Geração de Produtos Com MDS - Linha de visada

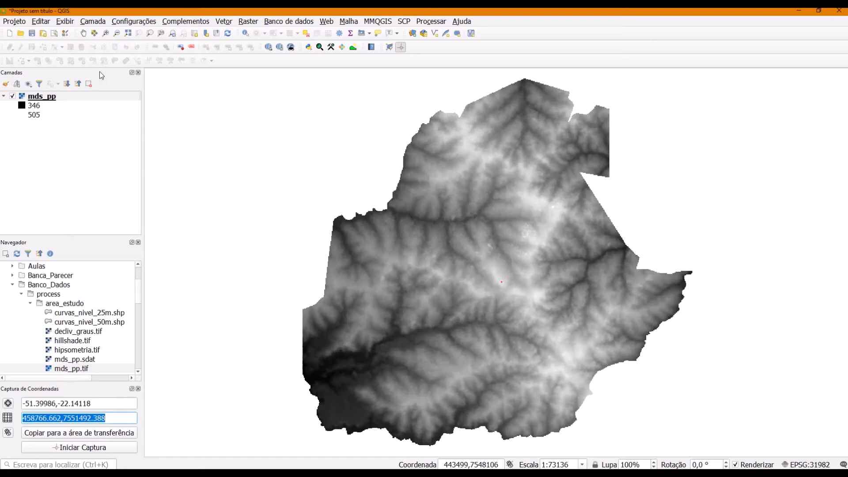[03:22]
Então, você vai precisar desse valor de coordenada no algoritmo que nós vamos usar para determinar a linha divisada. Esse algoritmo, ele fica na caixa, no menu processar, caixa de ferramenta. Você vai digitar View. É a primeira opção que aparece aqui, ó, View Shed, tá? Essa é a ideia, o algoritmo que faz... Ele está dentro da biblioteca Grass, tá?
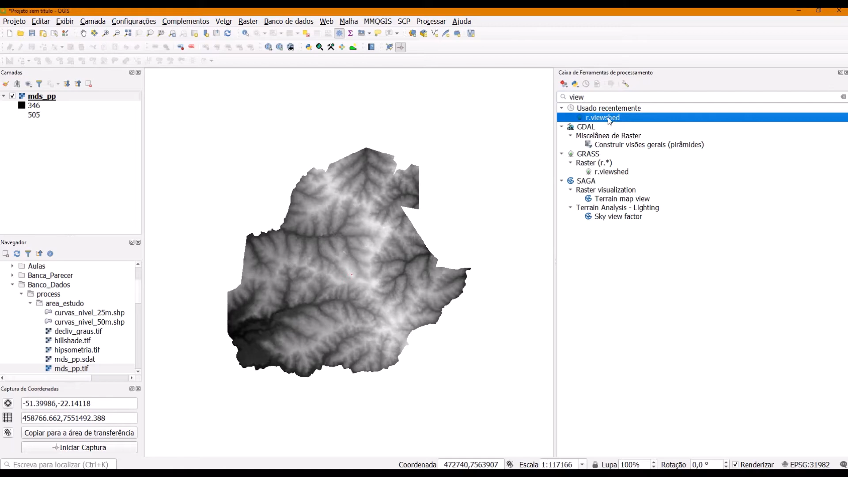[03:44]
Ele é o algoritmo que calcula a partir desse ponto vermelho que a gente deu para ele aqui, que nós vamos falar qual é a coordenada desse ponto. Então, nós vamos copiar e colar aqui, ó. Então, eu copiei daqui, ok? E colei aqui, ó, tá? Eu vou pedir para que ele use como dado de entrada o meu MDE. E aqui, ele vai calcular a partir desse ponto geográfico, quais são os pontos, os pixels, no caso,
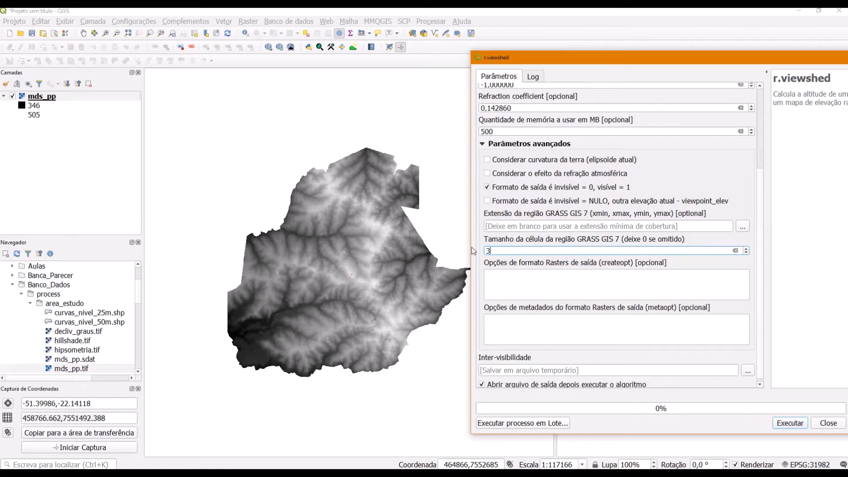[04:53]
tá? E tudo que for um é o que eu vou enxergar. Então, a gente marca essa opção. O nosso raça, ele tem 30 metros de resolução, tá? Então, isso aqui a gente verifica nas propriedades do arquivo.
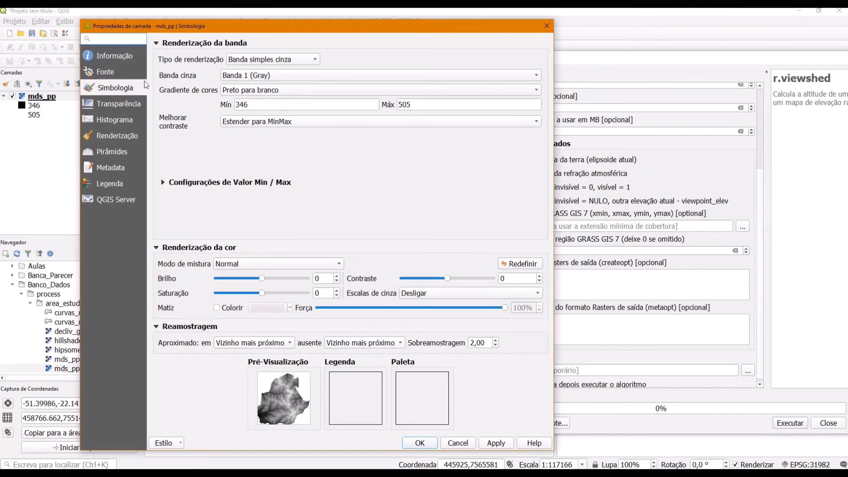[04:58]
Aqui, tamanho do pixel, então, aproximadamente 30 metros.
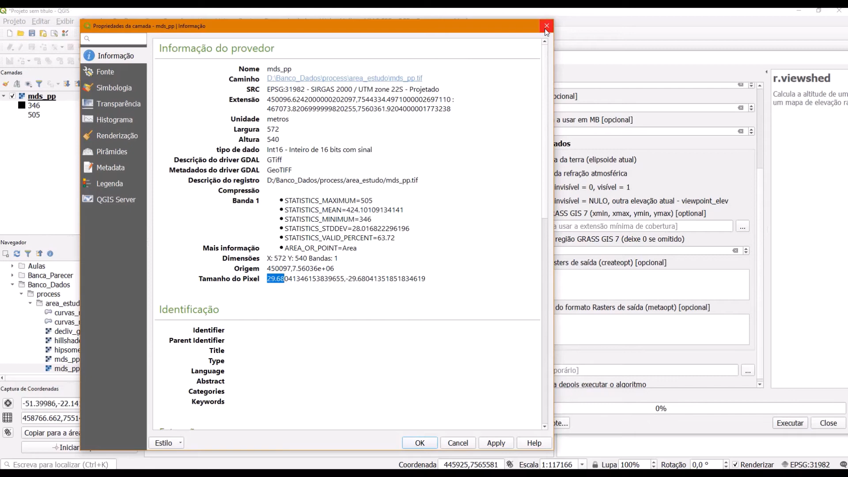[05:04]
E eu preciso apenas dar um nome para esse arquivo de saída, tá? Eu vou denominar isso aqui de linha divisada. E é interessante a gente colocar
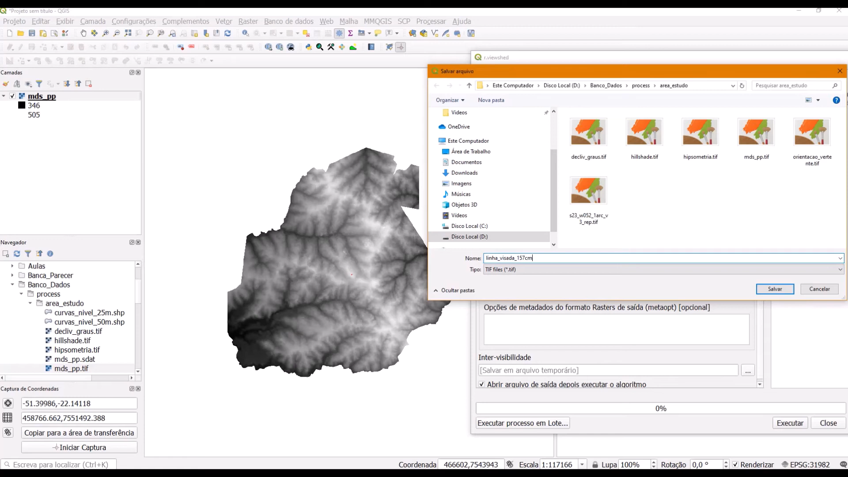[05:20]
a altura que a gente está considerando, no caso aqui, 1,75m, tá? Vou desmarcar a opção abrir arquivo e executar.
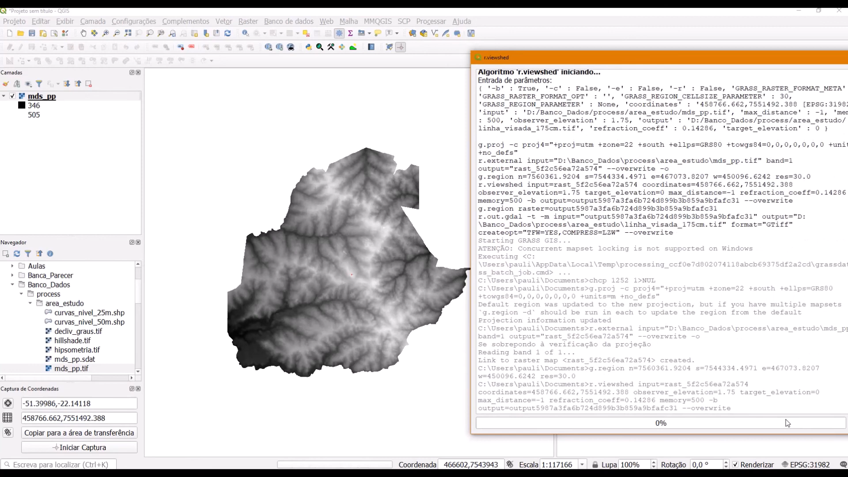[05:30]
Então, ele vai me gerar um raster, tá? Denominado linha divisada. E esse raster, ele vai me mostrar, pessoal,